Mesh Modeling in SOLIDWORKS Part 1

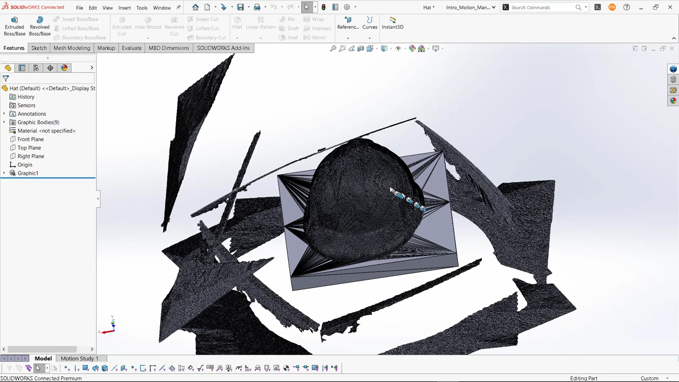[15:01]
So here we have a Mesh file, and we can see that we have a high facet count for the part of the model truly wanted in the scan. We have a lot of extraneous geometry in the scan, and this is commonly scanner noise.
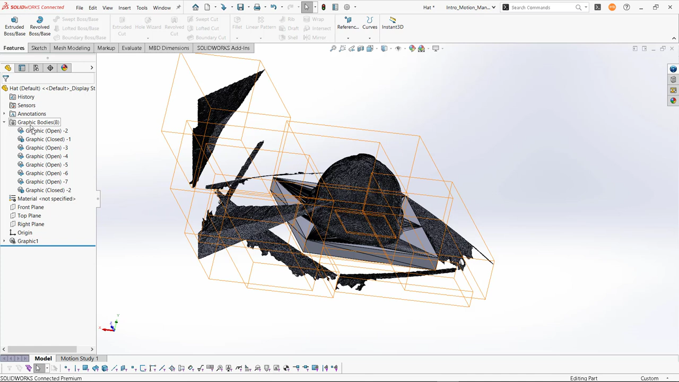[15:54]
I'd also want to point your attention to this graphics body folder. So when there are graphics bodies in the model, you will see them listed here in the graphics body folder.
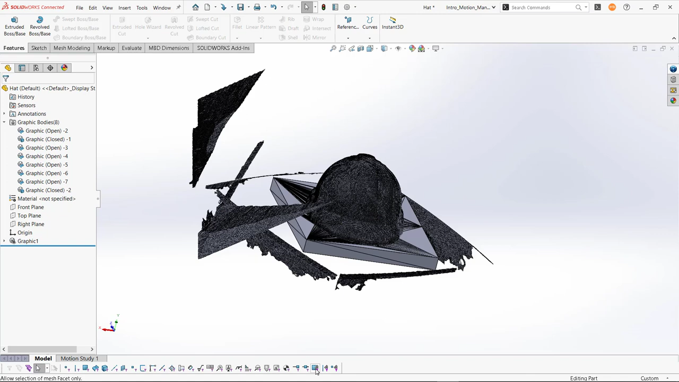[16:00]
So another thing you could simply do is we'll set the filter mesh facets, and you can go and pick individual facets, you know, holding down the control key, and hit delete. So there we've deleted those facets.
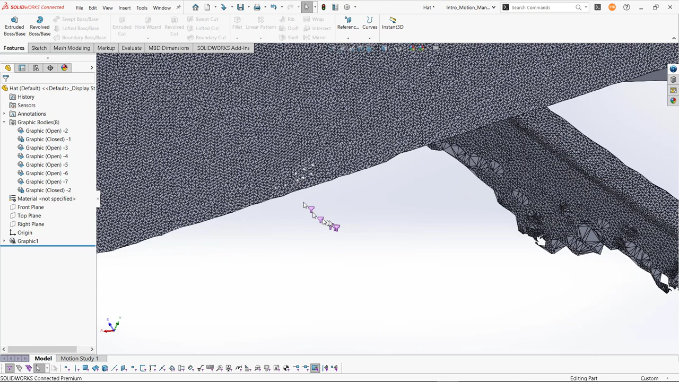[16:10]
That is of some value. Another thing you could do with this filter on is come here, and we're going to paint select.
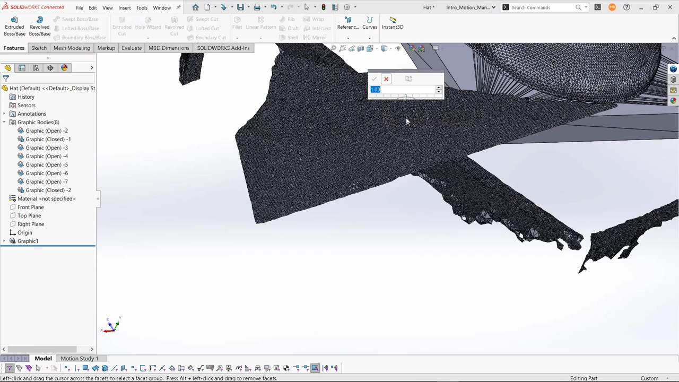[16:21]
And so basically, all facets that are under this paintbrush as I'm running it across get selected.
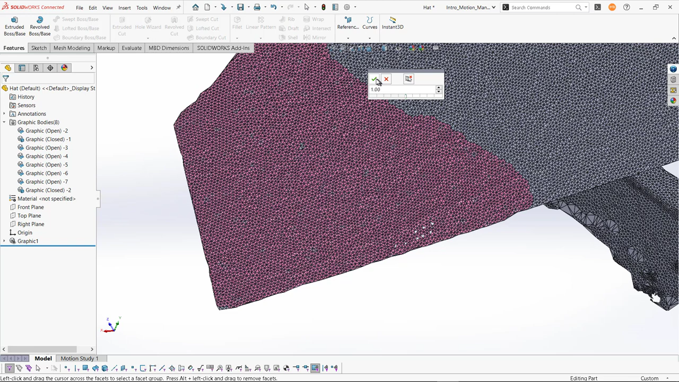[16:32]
I create a facet group, and I can just go ahead and hit delete.
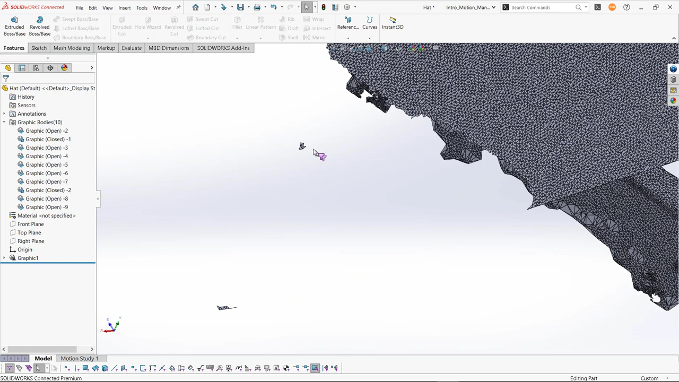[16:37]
We seem to have missed a few here, but we can, you know, clean those up with individual facet selection, or we can run paint select again.
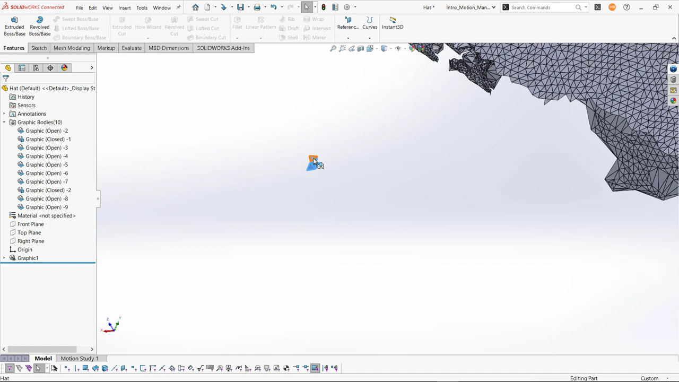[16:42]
Another tool that we have is I can come in here and turn on tangent select. And so basically, any facet within 15 degrees of that,
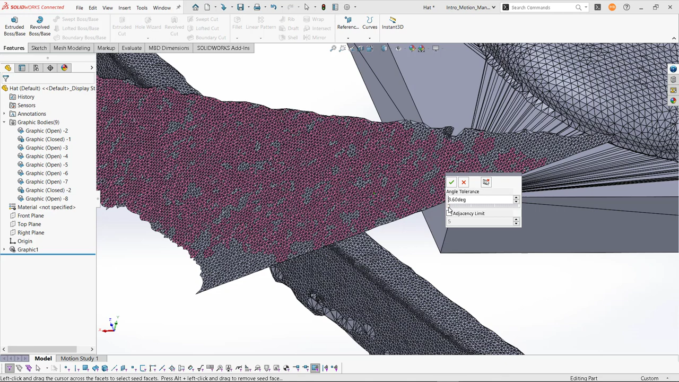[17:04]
of the selected facet, will be included in the facet group. You know, clearly if I go and lower this angle, there are some facets that won't be selected.
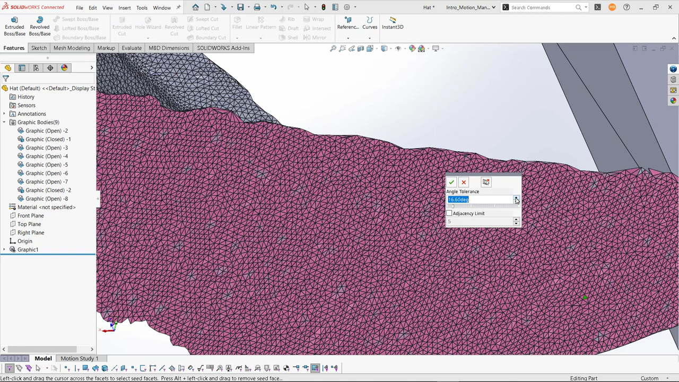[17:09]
There's a certain point, probably around 15 degrees, maybe a little bit more. Well, we'll capture every facet in this facet group.
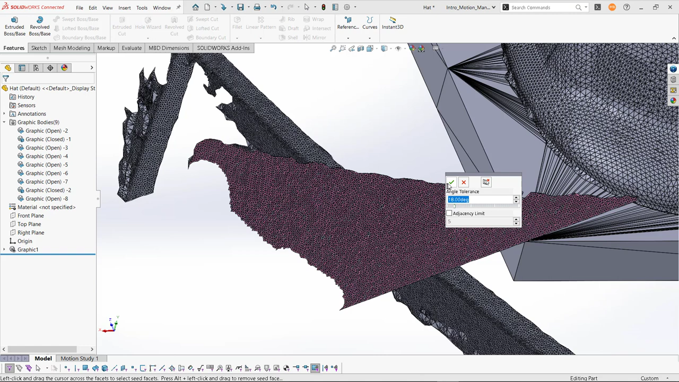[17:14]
So if I hit OK, and then press delete, you know, you can see that we've deleted all those, or most of those facets, and what really happened is it added a bunch of additional facet bodies because we didn't pick all of them.
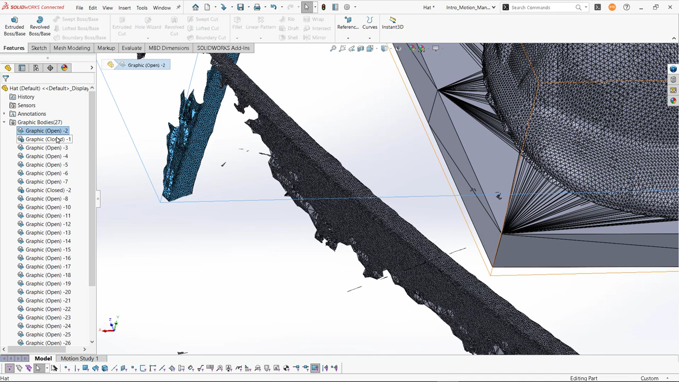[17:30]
So of course, I can come in here and also
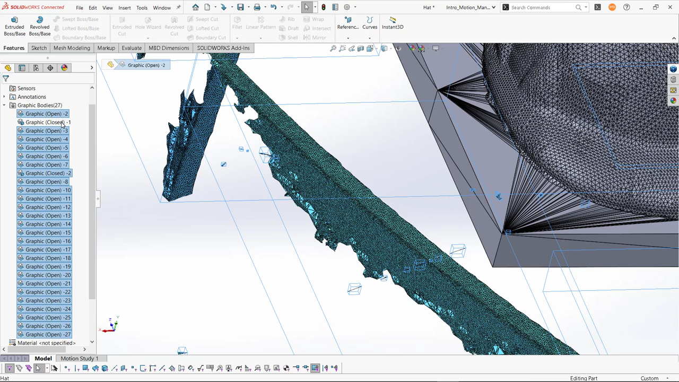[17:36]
just delete all of those bodies.